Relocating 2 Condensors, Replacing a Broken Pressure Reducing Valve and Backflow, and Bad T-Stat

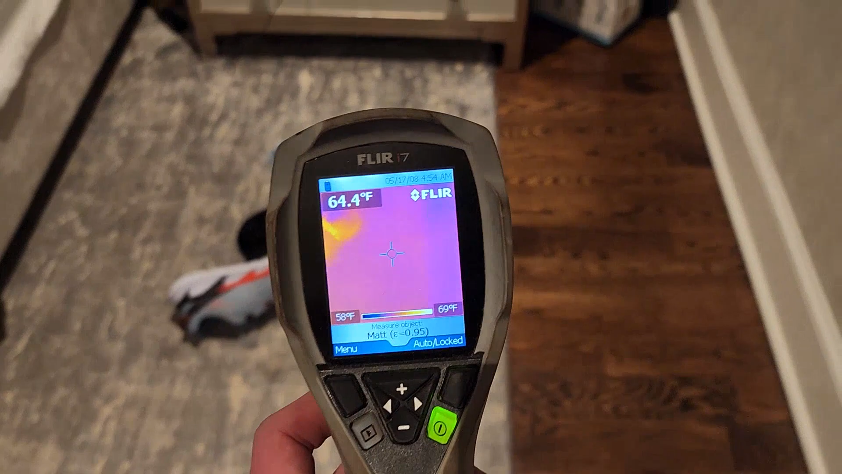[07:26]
On screen: spot 64.4°F, scale top 69°F
which Mike gave me, and you can see we are getting heat out of the register,
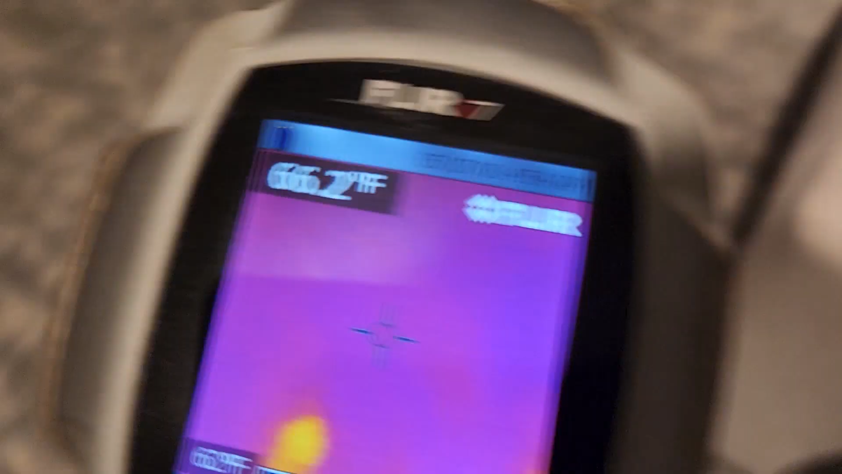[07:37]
and I did, so I know that the heat works.
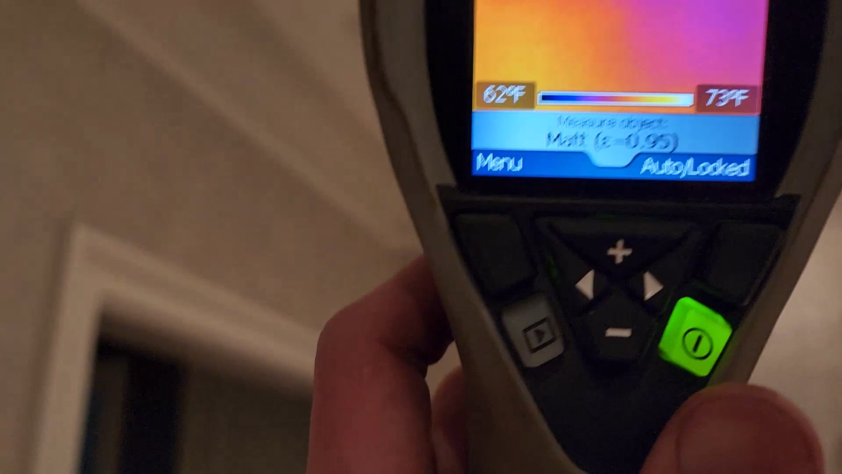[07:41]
On screen: scale top 73°F, scale bottom 62°F
The issue is just with the thermostat telling the heat to turn on.